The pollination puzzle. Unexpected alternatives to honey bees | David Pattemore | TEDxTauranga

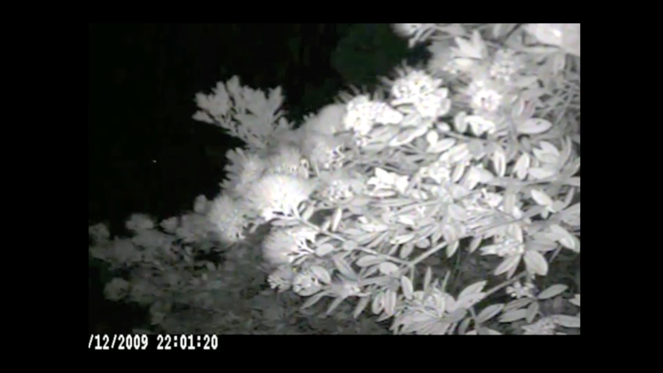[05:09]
Short-tailed bats, a unique New Zealand bat species, was visiting these flowers in unbelievable numbers. The whole canopy of the trees was shaking with the force of hundreds of these bats ricocheting off flowers. Where during the day I would spend hours between subsequent bird visits, at night, each cluster of flowers had over 40 bat visits per hour. And I was able to find out through exclusion experiments that it was in fact these bats that were pollinating Pudrkaua,
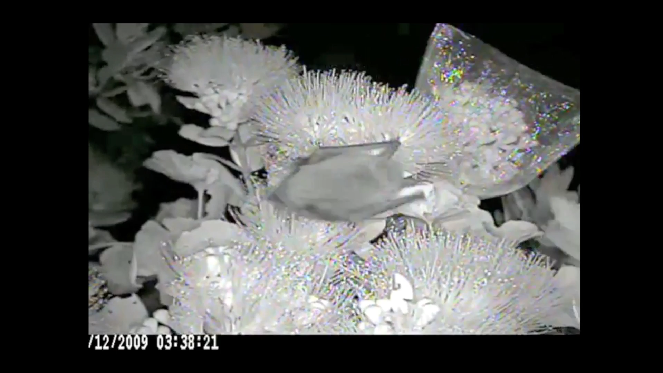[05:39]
not the more visible birds during the day.